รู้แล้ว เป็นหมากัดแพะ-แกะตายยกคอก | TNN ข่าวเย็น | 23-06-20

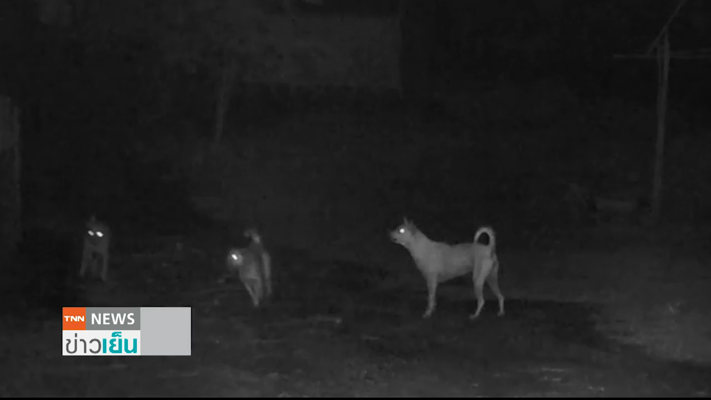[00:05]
เป็นกล้อง in-cab นะคะ เป็นกล้องดักตัวสัตว์ป่าที่จับภาพเอาไว้ได้ 3 ตัวนี้ค่ะนี่ เป็นผู้ตรงหา นิบนี้ พันทัยนะคะ